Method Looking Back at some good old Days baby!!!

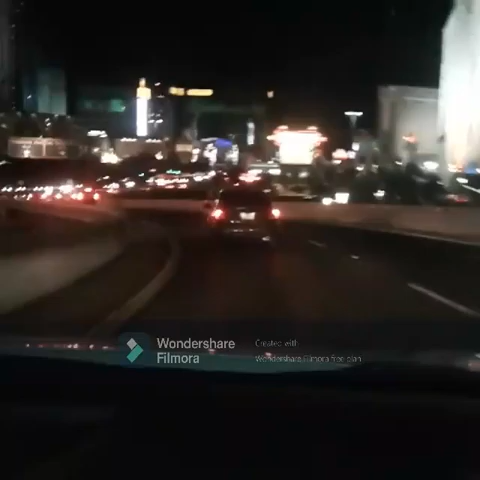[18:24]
Beautiful out here, man. It's fucking beautiful out here, man. Yo, it's crazy out here, my nigga. That's the fight. That was the hotel where Tupac was fighting at the MGM. Oh, okay. Right here. Yeah.